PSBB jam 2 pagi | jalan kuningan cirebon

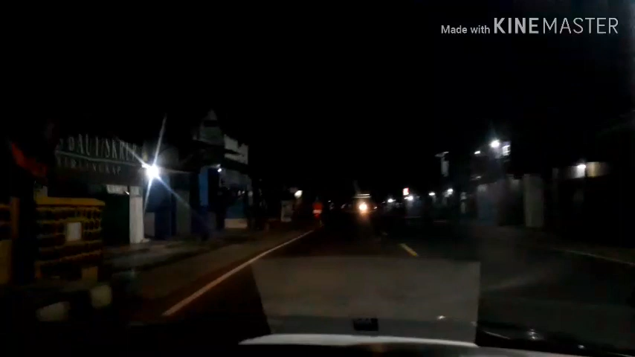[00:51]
Mudah untuk meninggalkan kebuatan kuningan atau bagaimana Kalau masuk sih saya pikir memang harus di cek ya Kalau meninggalkan kuningan itu gimana Sedari tadi saya hanya menemukan satu motor ini Dan anak-anak yang membangunkan sahur ini baru jam 2 Kayaknya terlalu pagi kalau bangunin jam 2 Yang ada bukan bangunin tapi gangguin orang tidur Oke mungkin gambarnya gak terlalu fokus
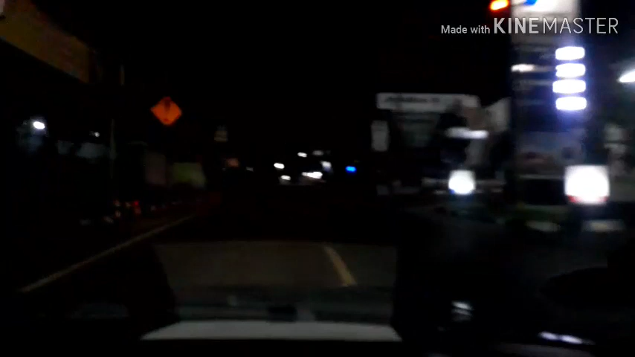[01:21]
Ini di pertigaan cara cas Menuju ke Mandiran Can Ini juga sepi jalannya Serius ini asli sepi Saya terbiasa berangkat Itu jam segini ya Biasanya masih ada mobil Atau ada motor Ini sepi Sepi banget
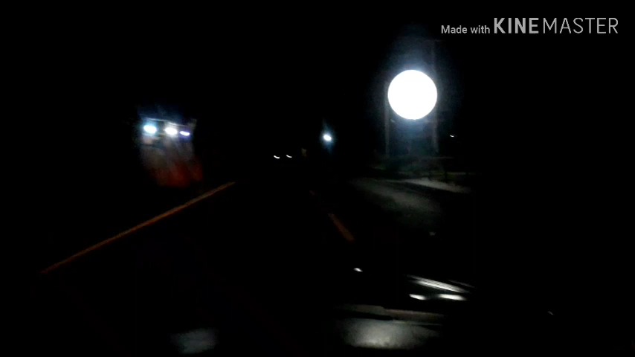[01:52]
Ini di Sampora Jari Sampora Jari Sampora juga sepi Ada motor satu Nah di depan itu udah mulai itu ada lampu-lampu Nah ini di checkpoint Tugu ikan
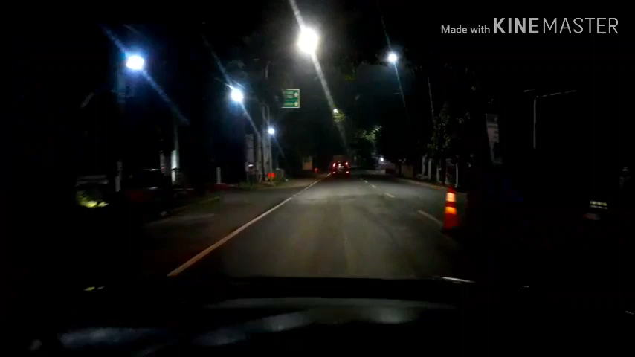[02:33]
Oke Kita mau lanjut ke Cirebon Kita nanti cek apakah Sampai ke jalan Brigjen Darsono Beipas itu ada Pengecekan Mobil disuruh berhenti atau bagaimana ya Lanjut dulu bos Oke ini kita akan masuk Ini di depan saya ini pintu tol yang menuju ke
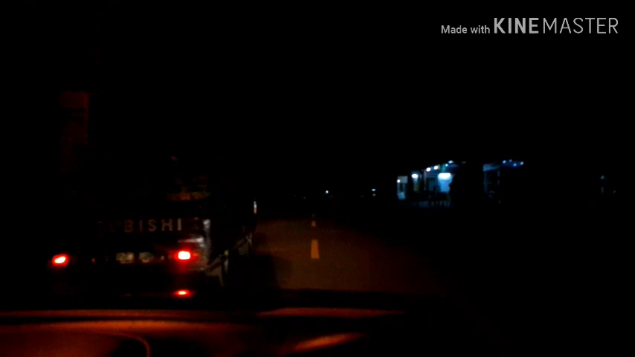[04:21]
Kita boleh lewat Ini ada Mobil bawah sayuran juga
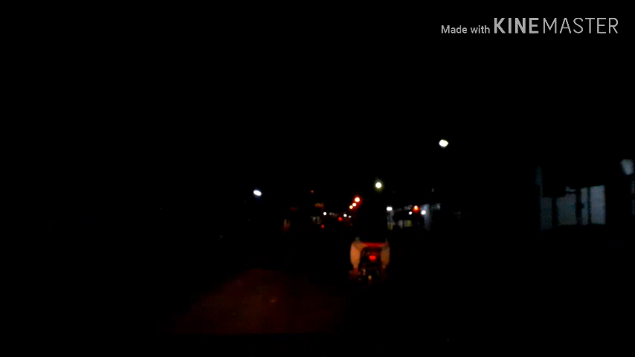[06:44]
Nah ini pasar Kios-kios Buah sih Buka ya Pisang Disini Banyak pisang